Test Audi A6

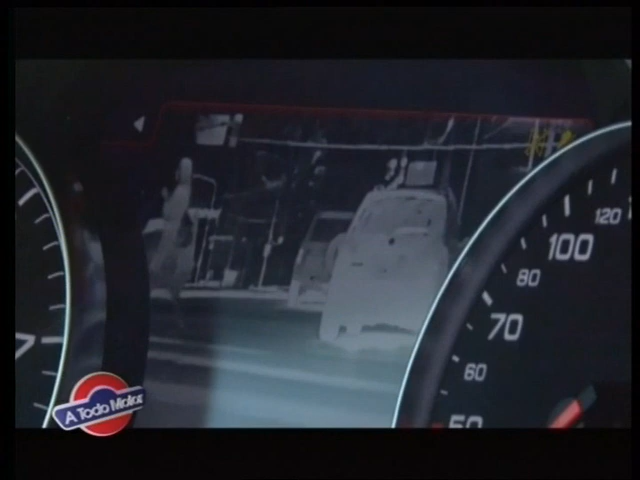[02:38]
y lo está midiendo la temperatura corporal de la gente que se puede llegar a cruzar aquí adelante. Es algo que uno no lo puede imaginar, porque tal vez de noche un peatón que esté en la orilla uno no lo logra ver, pero el auto sí lo ve.